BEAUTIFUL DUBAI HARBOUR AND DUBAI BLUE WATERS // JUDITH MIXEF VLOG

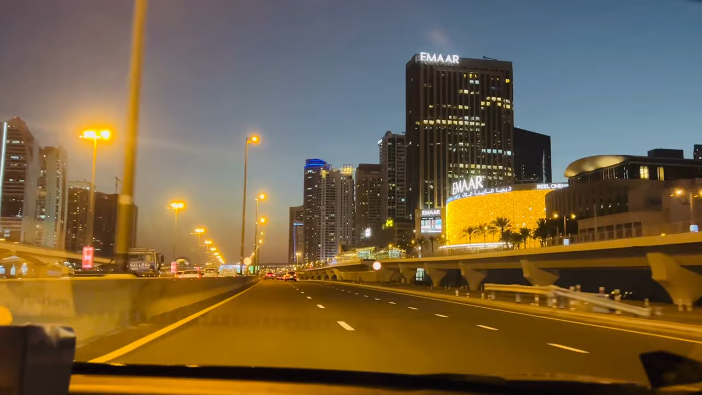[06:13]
from Dubai Harbors, on the way na po kami papunta sa Blue Waters. So, dito kami, dumadaan kami sa Dubai Sheikh Zayed Road. Let's go guys! Tara, let's!